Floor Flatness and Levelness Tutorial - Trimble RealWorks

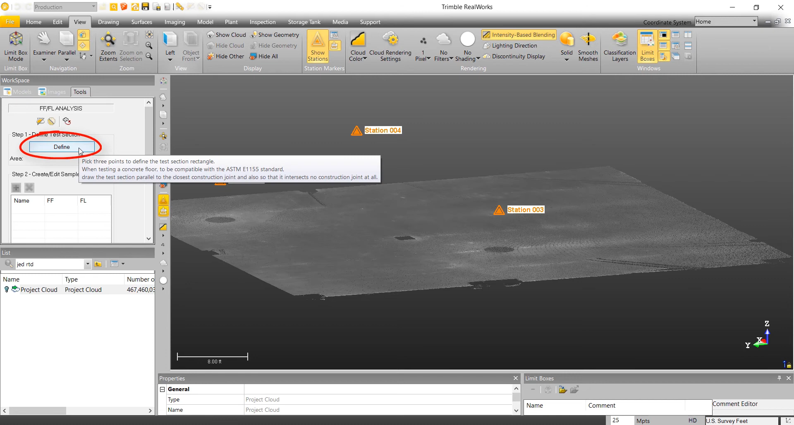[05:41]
We are then prompted to begin drawing our test area. Start by selecting your first point. Notice the red line. The red line denotes that we are not able to draw a line that short based on the ASTM standards. It will turn green when the line is at appropriate length.
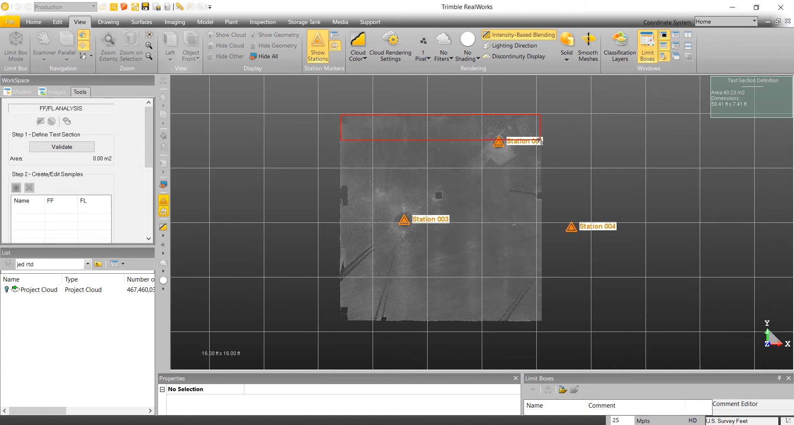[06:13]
After selecting our second point, we'll drag the box to the appropriate size. Again, it will turn green when we are at appropriate length based on ASTM standards. After our test area is defined, in the workspace, if we scroll to the bottom here, we can take a look at the minimum number of readings that we'll need.
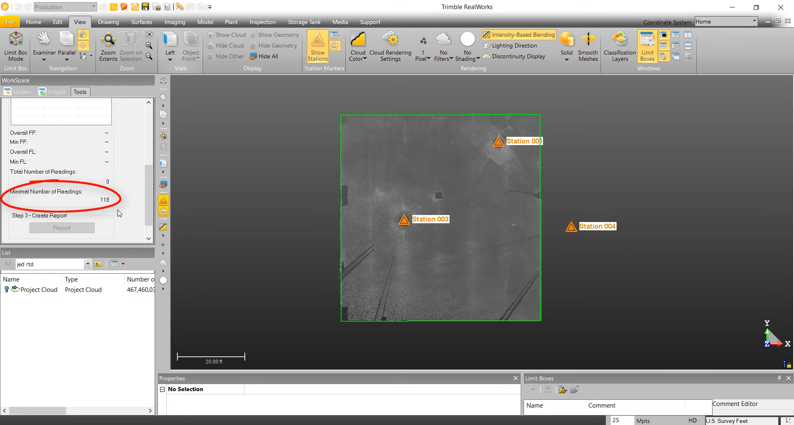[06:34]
As many of you know, a reading will be taken every 12 inches along our single run.
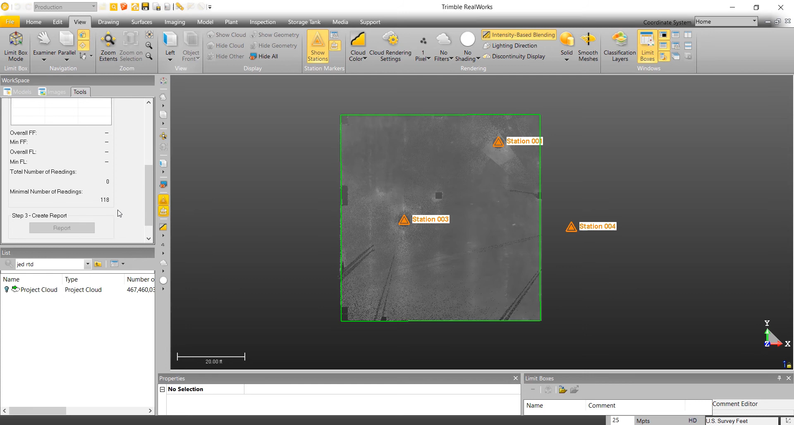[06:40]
Now we will begin drawing our test runs. Press the add sample button. Based on ASTM standards, the first run needs to be along the 45 of your test area. Immediately, we see floor flatness and floor levelness results of the run. To add another sample, we will select the add sample button.
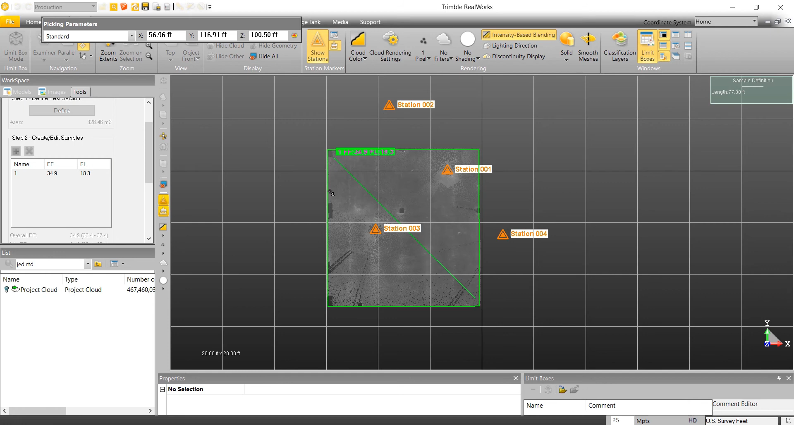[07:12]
To meet ASTM standards, we will be locked into drawing perpendicular lines crossing our main center line. When our line is long enough per the ASTM standard, the line will turn green.
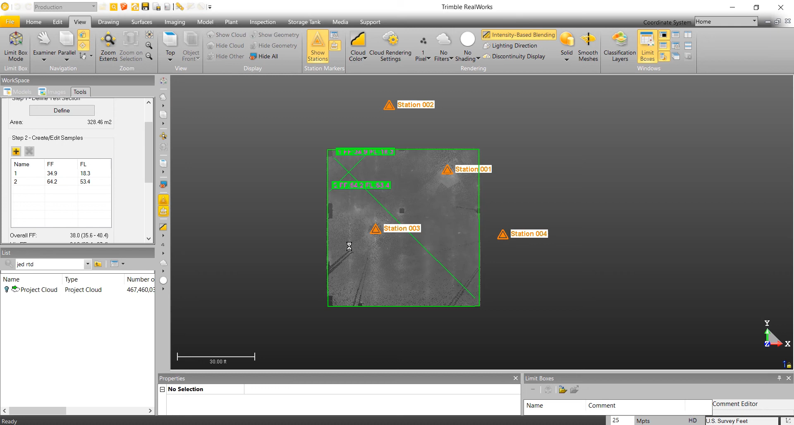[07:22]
We will continue to add evenly spaced samples until the test area is completely covered. You can press A as a shortcut to add samples.
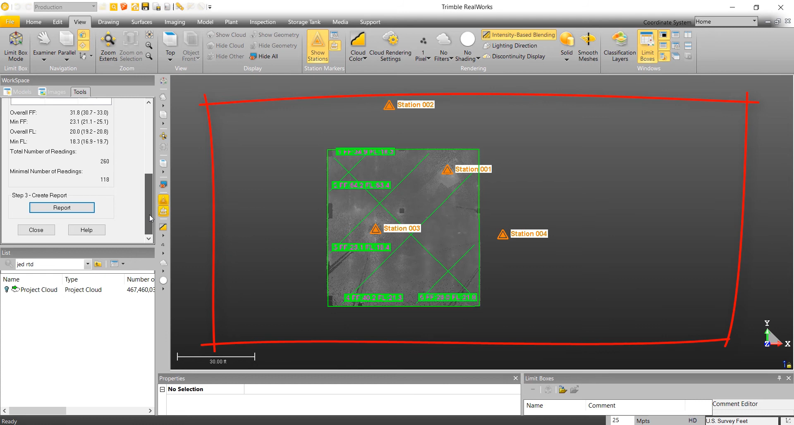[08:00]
It will be derived from your active view, so please orient your view to a desired location before proceeding. To create the report, select the report button.